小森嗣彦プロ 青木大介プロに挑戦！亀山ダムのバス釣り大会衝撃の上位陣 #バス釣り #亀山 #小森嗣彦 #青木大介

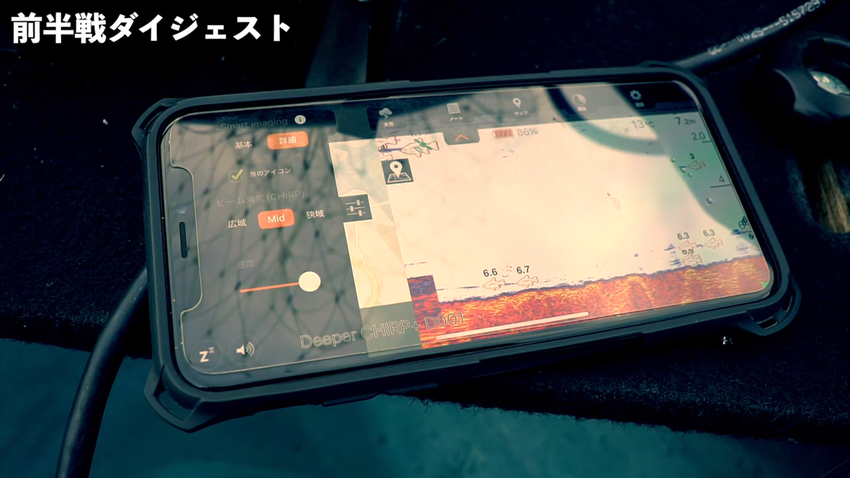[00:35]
魚探にちょいちょい映っているこういうのは、こういうね、小さいバスみたいですよ。